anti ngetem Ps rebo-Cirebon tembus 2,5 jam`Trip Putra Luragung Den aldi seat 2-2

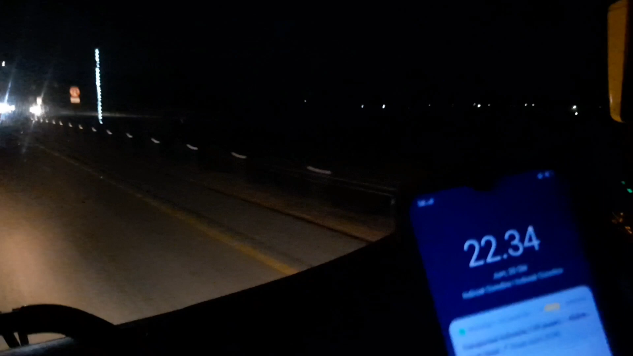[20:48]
22.34 ya, 22.34 jalanan akan turun di Palimanan. Di depan sebentar lagi melewati gerbang tol non aktif Palimanan Cirebon. yang sudah tidak aktif lagi dari Lebaran Idul Fitri tahun 2022 lalu. Jadi sekarang tanpa transaksi langsung.
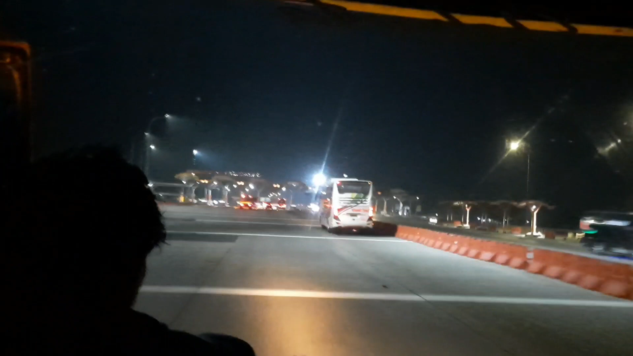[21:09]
Disinilah batas akhir ruas tol Cipali dari KM72 sampai KM186.
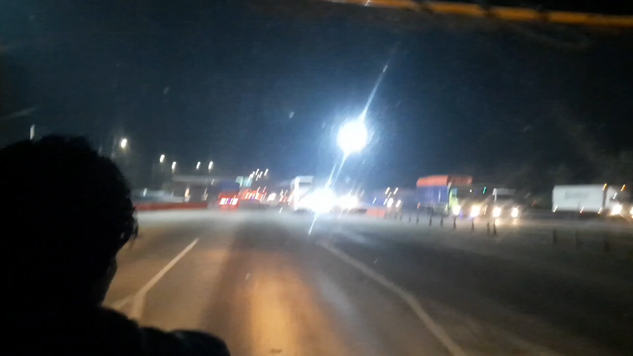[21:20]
Setelah gerbang tol Palimanan ini masuk ruas tol Palikanci, terhitung mulai dari KM186 sampai KM220-an ya, Kanci Ciledug, Kabupaten Cirebon. Setelah ruas tol Palikanci nanti masuk ruas tol Pejagan Brebes dan langsung masuk tol Trans Jawa. Mulai setelah Brebes Timur sampai Surabaya Probolinggo.
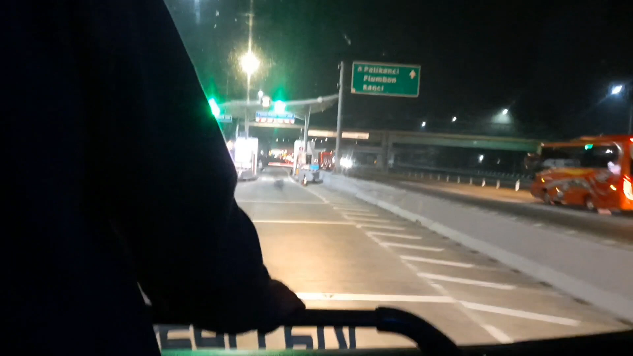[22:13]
bisa agak lama di mana? Turun di dia.
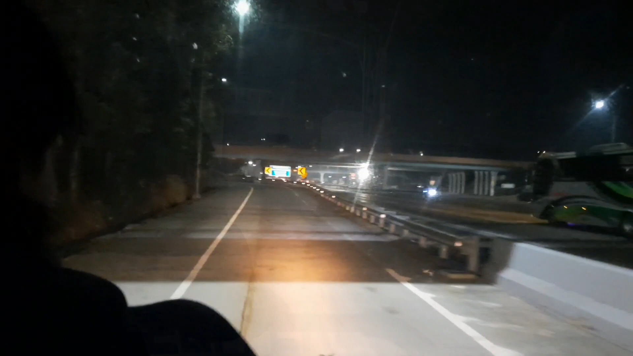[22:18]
Oke. Di situ pak. Warung itu.